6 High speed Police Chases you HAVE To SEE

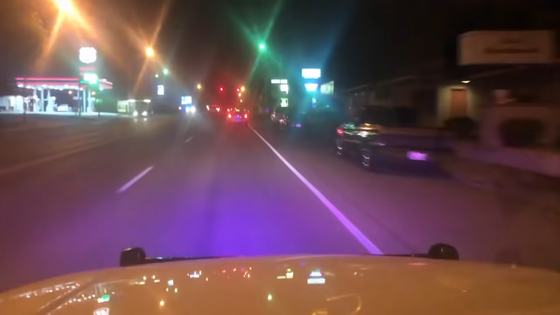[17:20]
Six County, 1063 the net, I'm in pursuit. One south on 12th. South on 12th Street. Where are you at? South on 12th Street.
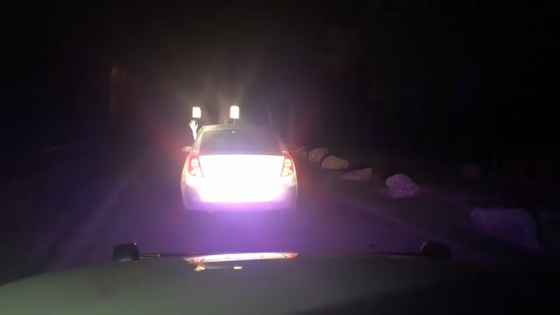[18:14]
Show me your hand! Right now! Keep your hands in the air! Do not move! I'm right here at the entrance of the park, just as we went west. It's occupied two times. Got them at gunpoint at this time. Give me somebody. Clear, I've got PD units in.